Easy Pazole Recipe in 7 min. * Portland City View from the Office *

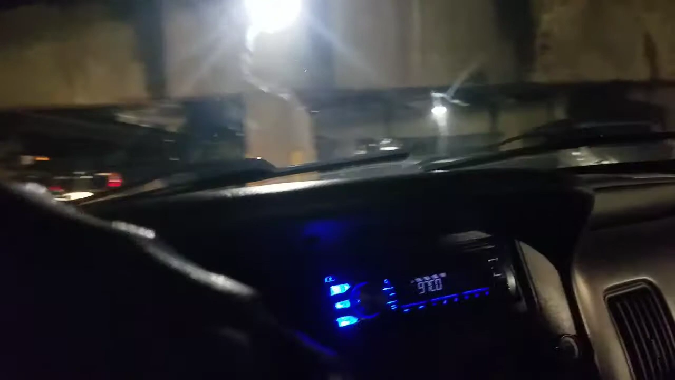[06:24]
see all the buildings and everything but i didn't i waited till i was in the parking lot and pulled in so we made it let's see it is took uh 25 minutes